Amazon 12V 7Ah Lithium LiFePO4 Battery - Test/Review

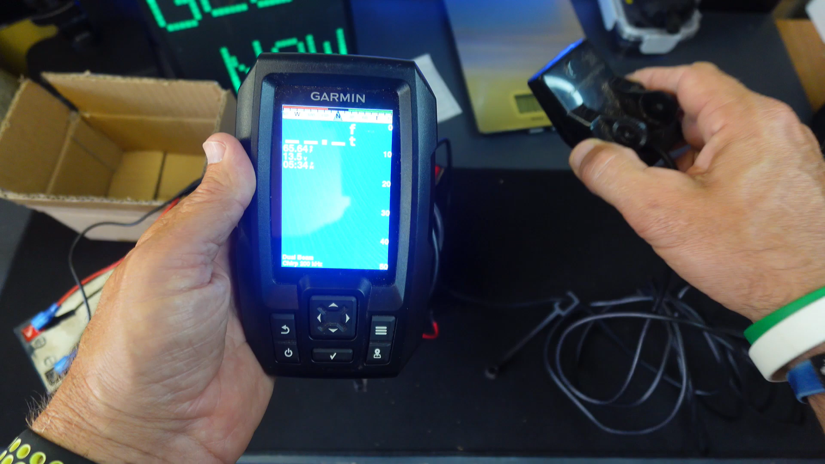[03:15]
Now, obviously, I can't show, you know, there's no water here. So I can't show the transducer working. But what I am showing you is how well it powers all this.
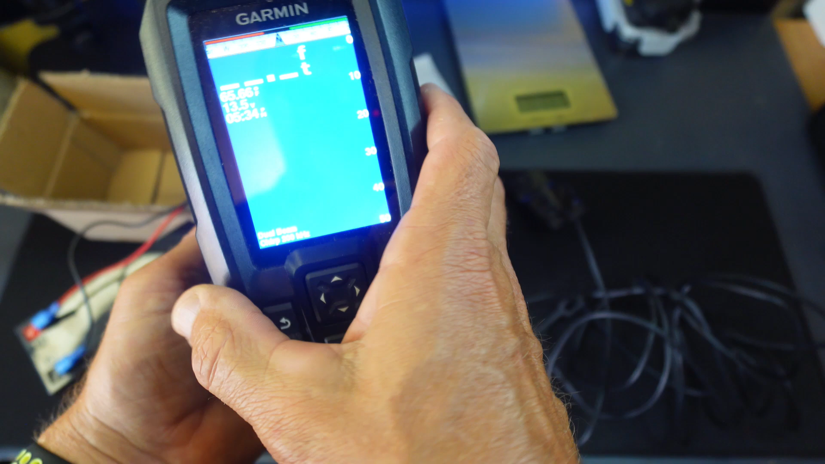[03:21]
This works great for about everything. You can adjust the range, the gain, the frequency, zoom, a lot of different stuff.